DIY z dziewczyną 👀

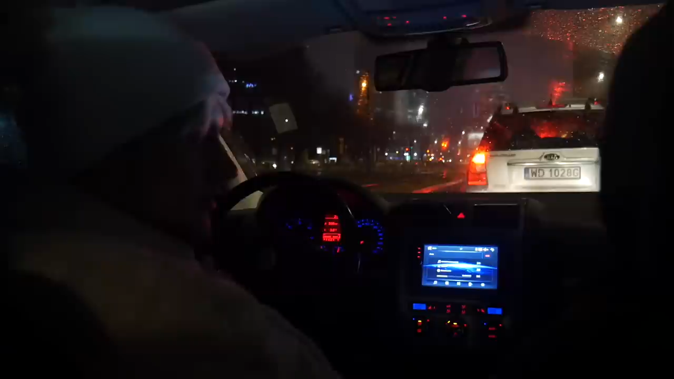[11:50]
Z itemkami, Nyunia? Z itemkami. I właśnie sobie stoimy na światełkach. I pada deszcz. Tylko dlaczego pada deszcz, skoro jest zima? Wiesz co, Nyunia, powinno padać, skoro jest zima? Śnieg. Śnieg dziwny. A, a jeszcze muszę odebrać paczkę, właśnie, bo zamówiłem lampeczki.